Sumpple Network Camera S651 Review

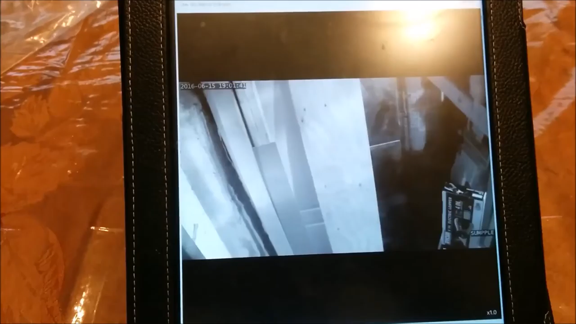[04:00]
and for some reason it's black and white I'm not sure why um it was switching back and forth maybe that's the ir oh the infrared okay so that makes
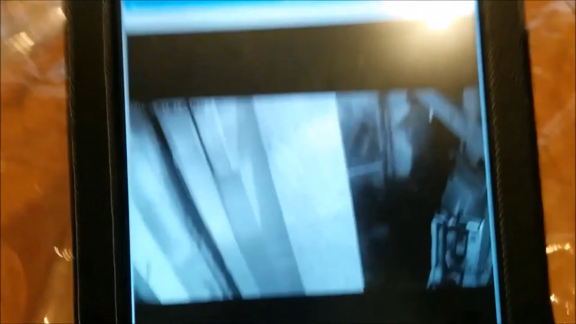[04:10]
sense I'm gonna actually change that let's see if I can switch
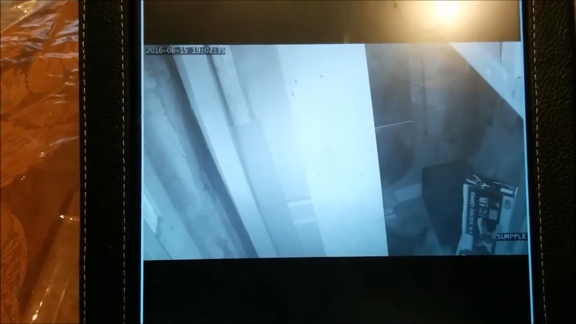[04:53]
it could be that it only before it was switching back and back and forth with color um when I went in front of it so it could be that it's only when it's recording or when when it detects motion but I set the um
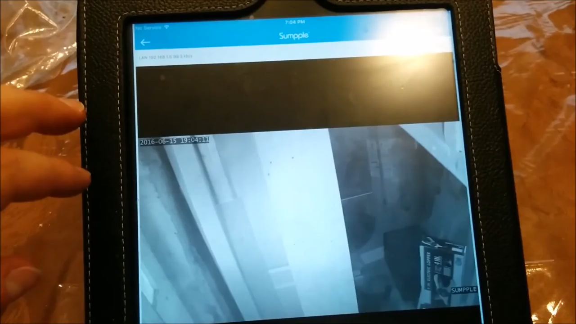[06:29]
that got stolen uh luckily it didn't pretty much the only thing that got stolen was my wife's uh cash from her wallet but now I have a camera right by the door which is right here um I might have to change the angle a little bit to get a little better but I'm very happy with
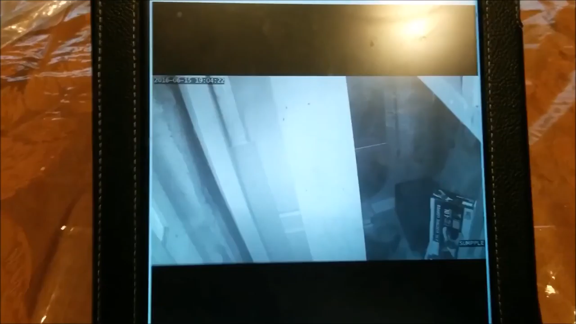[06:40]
this sample uh 651s 651 camera it uh seems like for this it'll do the job it doesn't pan um it doesn't move around or anything but you can zoom um and I'm assuming on the on the footage you can zoom as well when it records um so you know it's pretty clear for
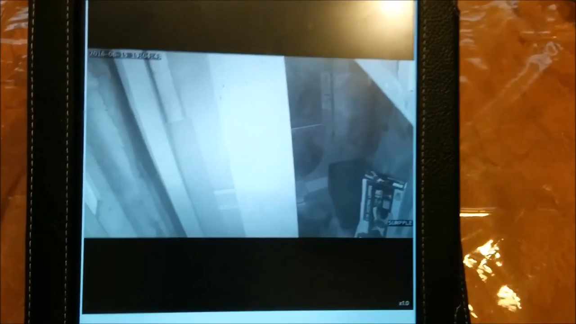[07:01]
a 720p camera and I would definitely recommend it for a stationary